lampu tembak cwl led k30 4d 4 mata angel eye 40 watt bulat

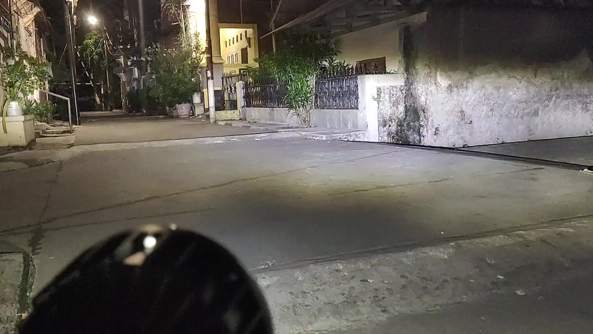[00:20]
Ini tuh senjanya putih. Enggak pilihan warna ya, bos. Dia punya memiliki kedip juga. Untuk hasil lampu sih ya pasti mantap ya, bos. Untuk kedipnya dia agak pelan ya.